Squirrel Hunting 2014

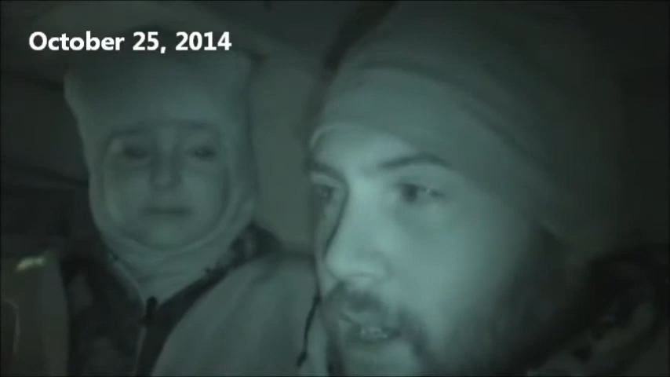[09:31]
Well, guys, we're back in the blind Saturday morning, October 25th. Last day of the special doe season with the rifle. I got little Ahmed here with me.
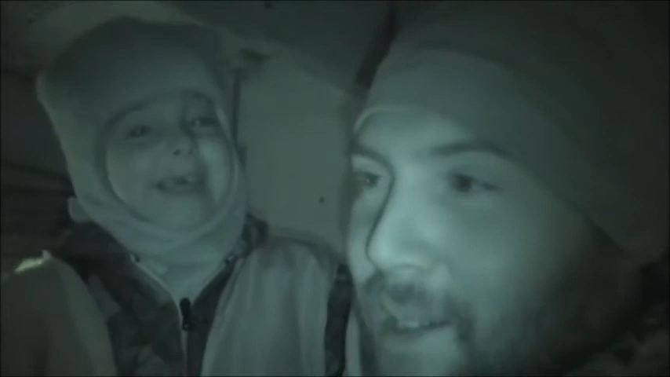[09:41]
We just seen a yearling up there bedded down behind the house. Don't know where it went to. You don't care what size it is, do you? It's all that matters. You gotta enjoy time with your babies and letting them kill whatever they want. It's a little after 7:30 right now. deer that I've been seeing rolling in is about 8:30 to 9.